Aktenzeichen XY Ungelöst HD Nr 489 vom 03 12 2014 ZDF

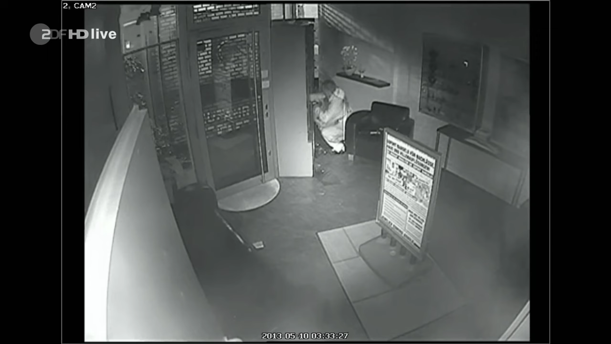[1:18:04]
Ja, also der Täter hebelt zunächst die Türen von einem Vitrinenschrank auf und steckt sämtlichen Schmuck, den er greifen kann, in seinen Rucksack. Den hat er sich dafür vor den Bauch geschnallt. Auffällig ist, dass er offensichtlich zwei Schmuckstücke sich in den Mund steckt und dass der optische Alarm ausgelöst wird, was relativ schnell geschieht. Und natürlich dann auch die Alarmanlage an sich, das stört ihn nicht, weil er weniger als eine Minute braucht, um aus dem Objekt wieder raus zu sein.